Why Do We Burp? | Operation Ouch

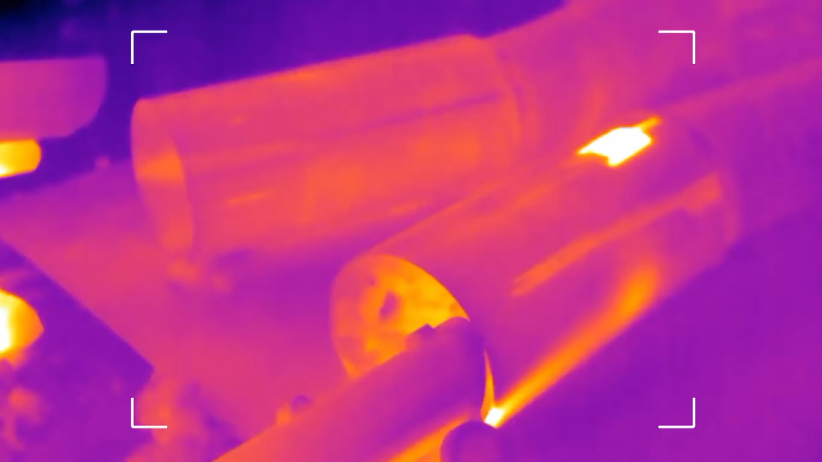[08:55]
The hottest areas are the bright yellow ones,
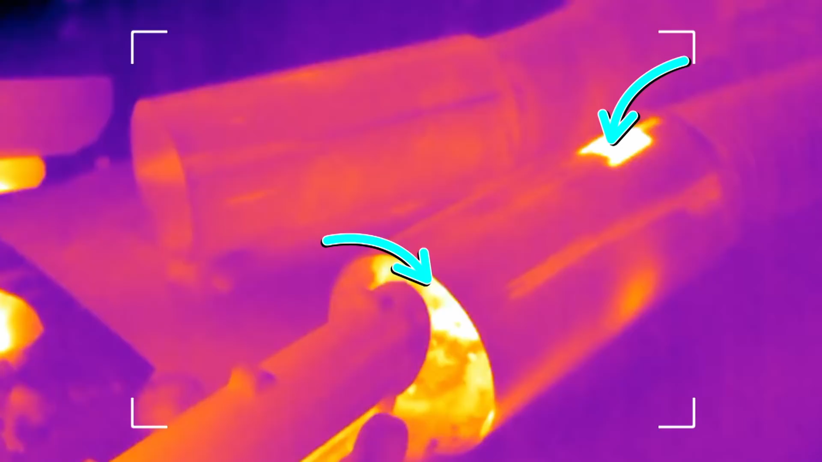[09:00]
so you can see that the turbinates in my nostril are making the air hotter than the air in Zan's nostril. So far, Chris's nostril has delivered both warm and moist air, which is perfect for a healthy lung.